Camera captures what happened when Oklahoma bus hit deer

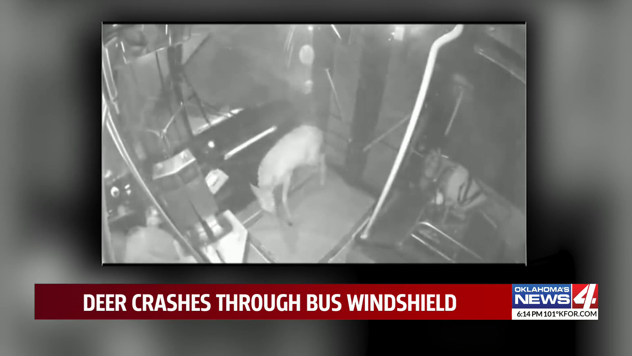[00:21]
I was shocked at first, because I couldn't believe what had just happened. I was looking at the deer, trying to figure out what to do. But Sutton did everything right, remaining calm throughout the ordeal.